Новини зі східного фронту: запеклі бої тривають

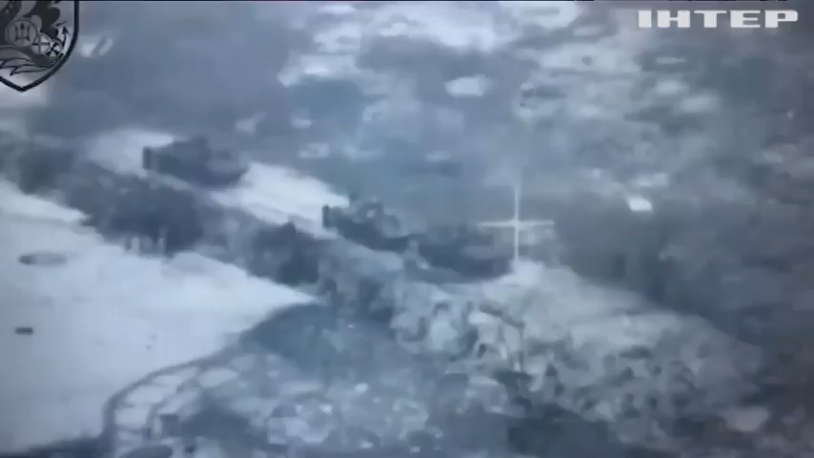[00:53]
Через місто від кордону з Росією йде техніка та свіжі окупанти.
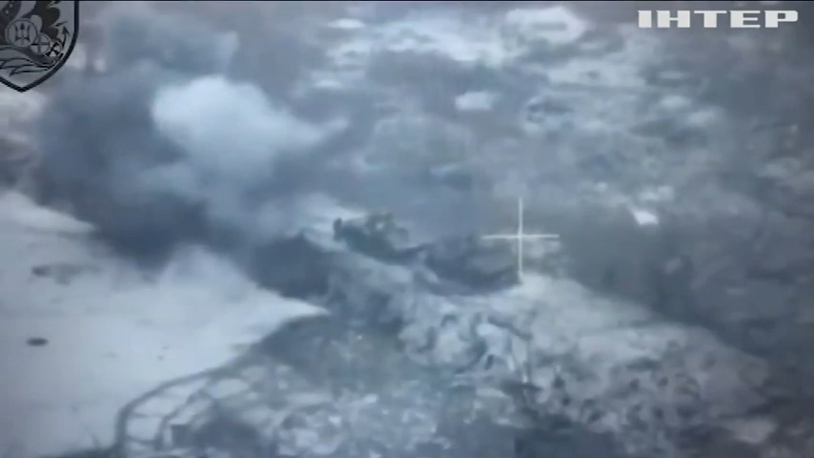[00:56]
Все рухається у бік фронту, а потім повертається із втратами.
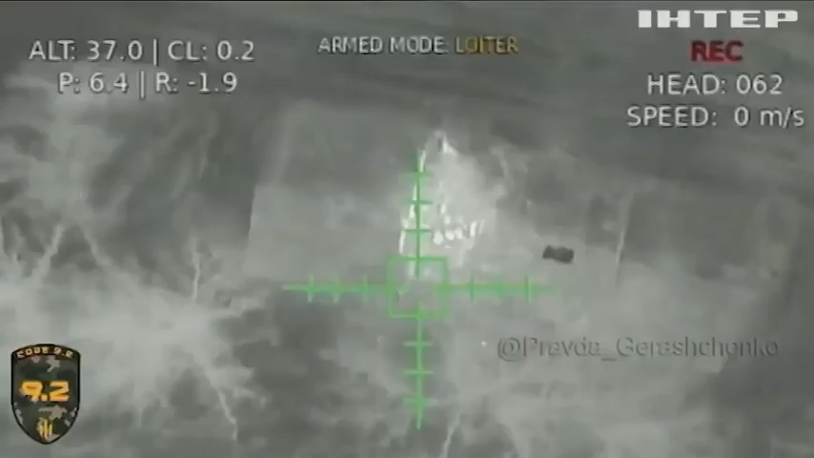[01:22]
На Луганщині українські прикордонники у ході аеророзвідки виявили ворожий склад. Дочекавшись, поки окупанти підвезуть туди нові ресурси, охоронці кордону передали координати артилеристам.
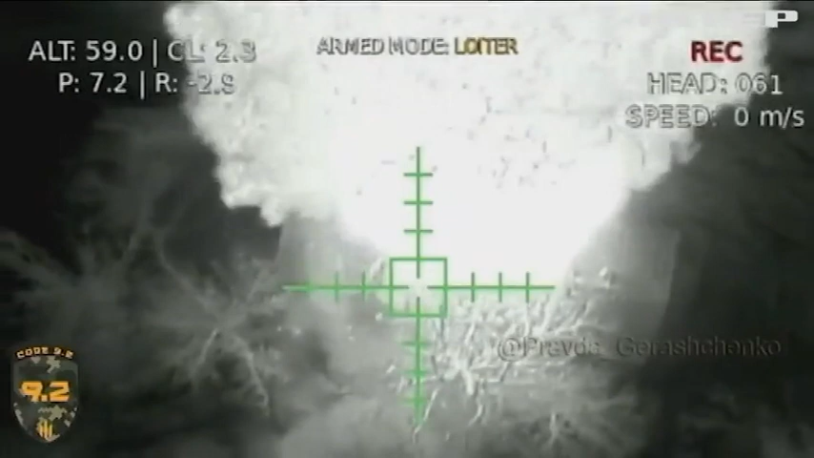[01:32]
Точним ударом тилову базу знищено.
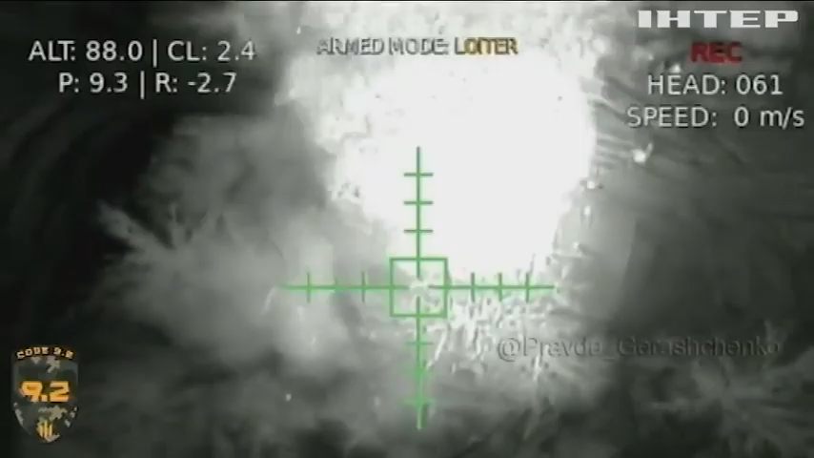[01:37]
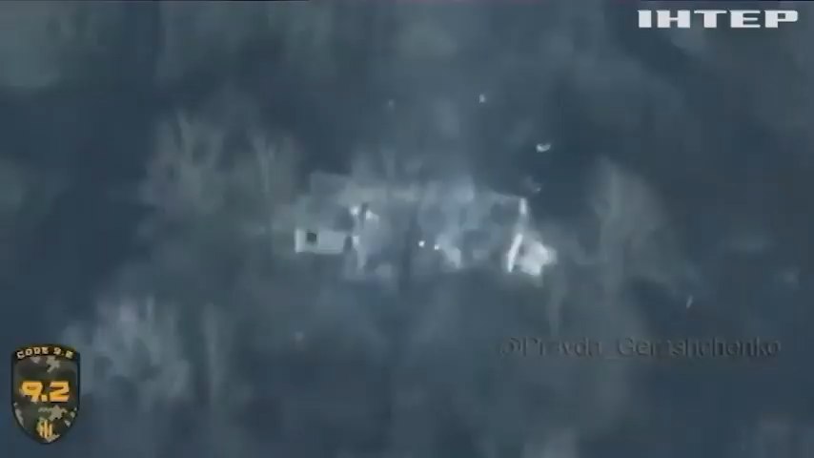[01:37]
Від детонації боєприпасів повітря злетіла і автівка, що транспортувала вантаж з вибухівкою.